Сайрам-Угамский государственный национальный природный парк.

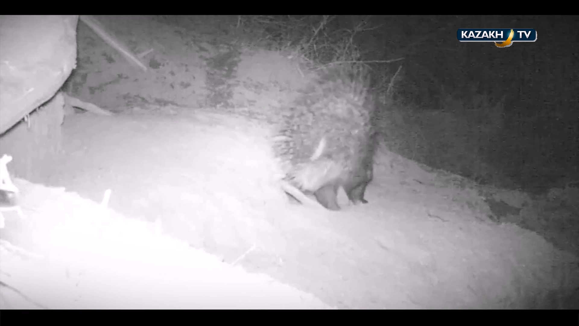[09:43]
Его спина и бока покрыты жесткими колючими иглами от 3 до 30 см, которые он поднимает во время опасности. В Казахстане дикобразы встречаются на Южном Мангышлаке, в Каратау, Таласском и Киргизском Алатау.
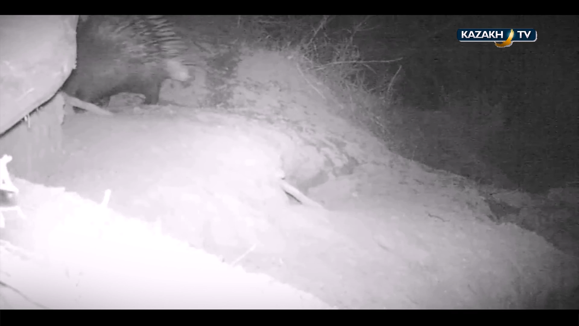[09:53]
Заилийском Алатау раньше доходил и до окрестностей Алматы. Дикобраз – редкое животное. Он занесен в Красную Книгу Казахстана.